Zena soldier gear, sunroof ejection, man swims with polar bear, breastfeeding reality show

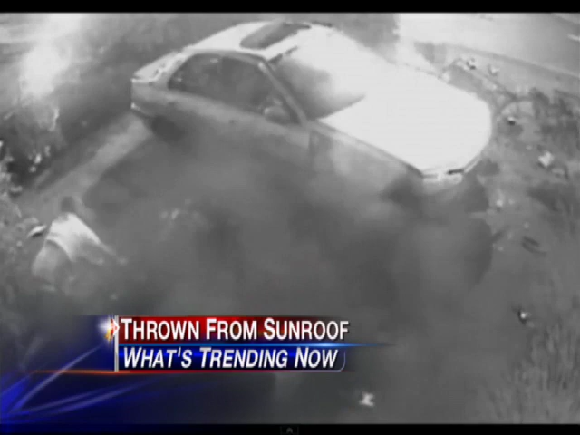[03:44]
You just saw a guy fly out of the sunroof of that vehicle. He was fighting with his girlfriend at the time. Let me see. Flies out of the sunroof. Hello, seatbelt. And he just stands right up as if nothing happened,